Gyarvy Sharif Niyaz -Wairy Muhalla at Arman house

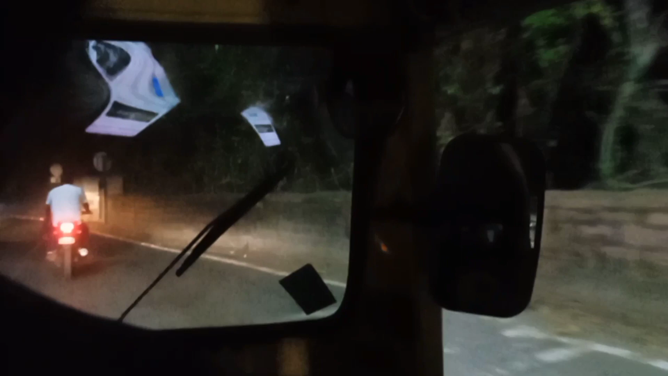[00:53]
यही से वो वाईरी मोहला है देखो सामने फोरवीलर आई भी है
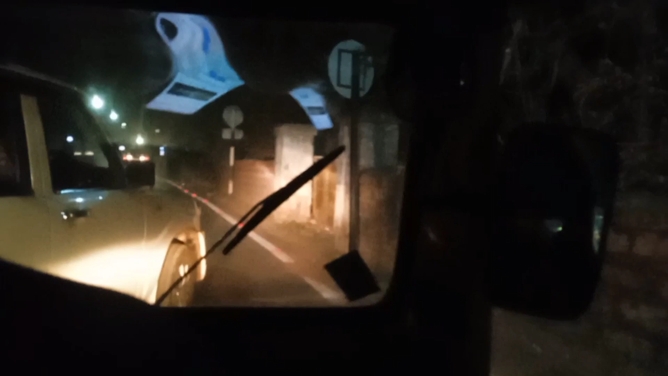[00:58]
रात का नजारा बहुत ही अच्छा है हर तरफ लाइटिंग है देखो
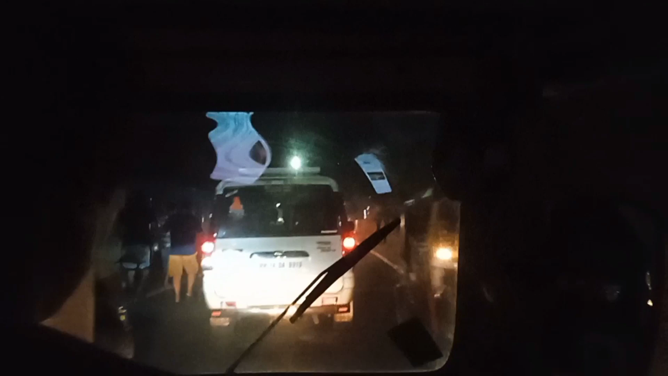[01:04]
और यहाँ पर दोनों तरफ जो है आपको घर मिलेंगे